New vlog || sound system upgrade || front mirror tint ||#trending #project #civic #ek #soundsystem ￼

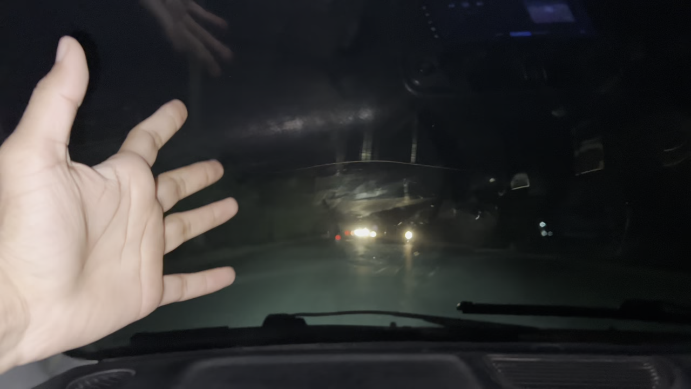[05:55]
काफी ज्यादा टिंट हो गया अब लेकिन लगता है बिल्कुल परफेक्ट है।
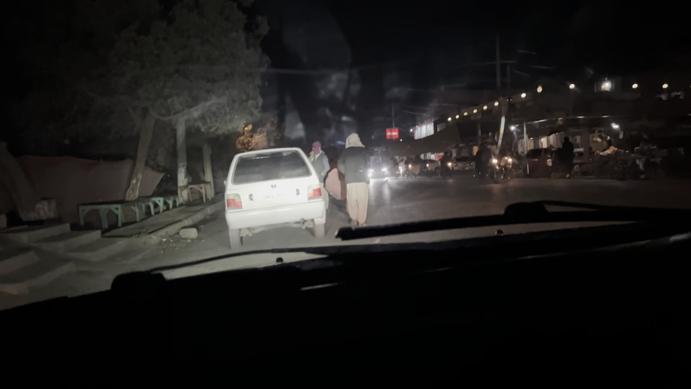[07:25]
तो अब ये लाइट्स ऑन हुई है, अब कुछ नजर आ रहा है।